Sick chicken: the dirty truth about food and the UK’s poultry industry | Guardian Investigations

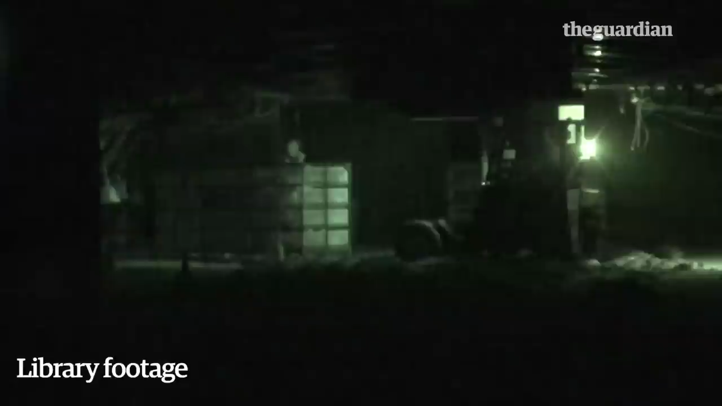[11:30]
This undercover footage was taken by an animal charity at a separate company during catching.
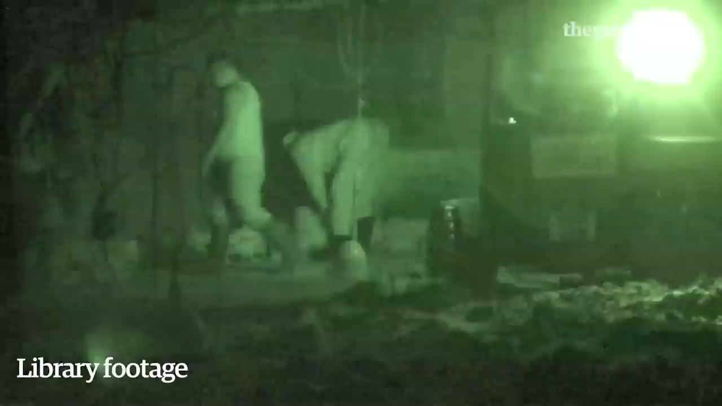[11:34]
Because chicken sheds are stocked so intensively, some birds have to be thinned out after a few weeks,
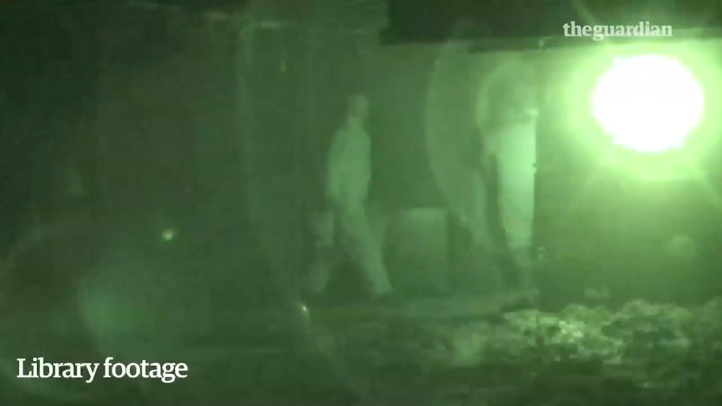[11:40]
otherwise the rest of the chickens wouldn't have enough room to grow to slaughter weight.
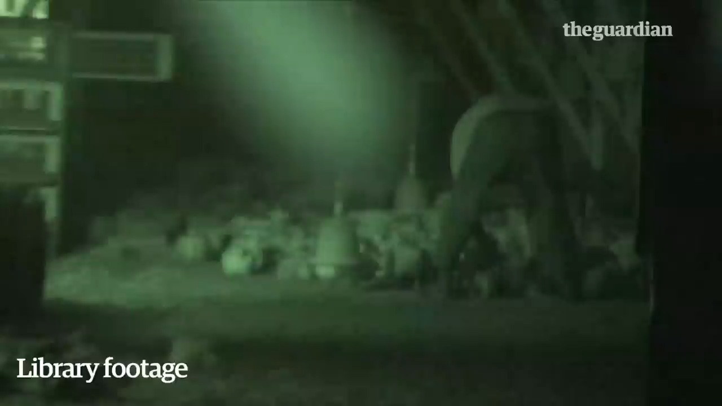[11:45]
This thinning is a key point for Campylobacter spread. So the faeces would be usually fairly wet, runny. This would get all over the feathers, so it would get over you when you try and pick them up.
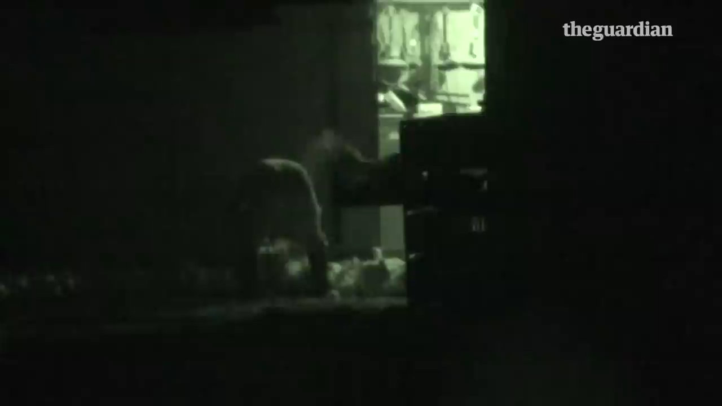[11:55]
Chickens panic and defecate when stressed, and bacteria can easily be spread on workers' boots and vehicles.